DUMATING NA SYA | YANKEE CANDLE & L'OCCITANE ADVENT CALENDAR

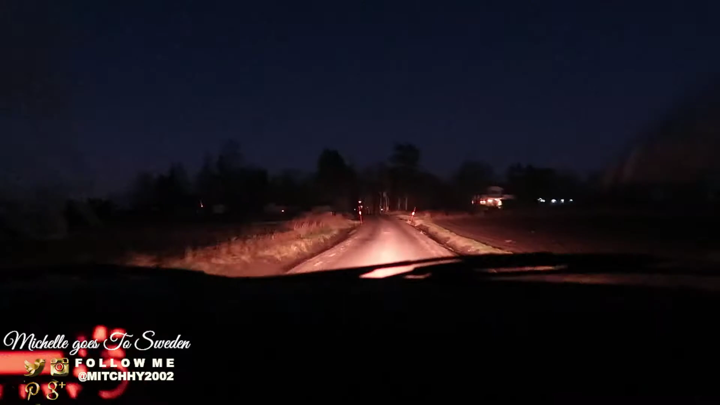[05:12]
So, dito na lang kami dumaan sa may gilid. Alam niyo yung dito lagi kaming naglalakad. And kasi dun sa kabilang kalsada, merong pulis, hinarang niya yung kotse.
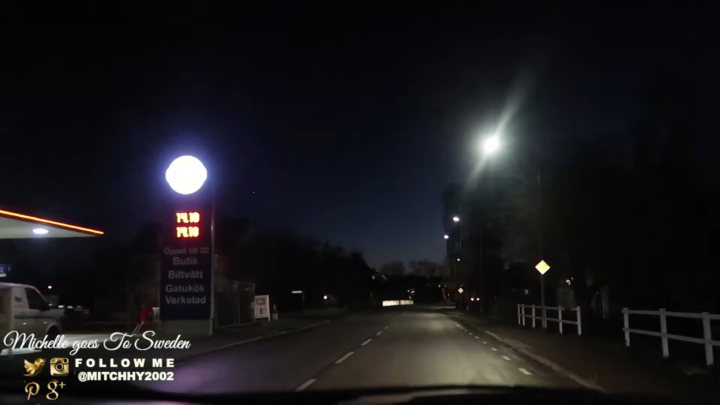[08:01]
Here we have the moose on the right side. Oh yeah, may moose doon,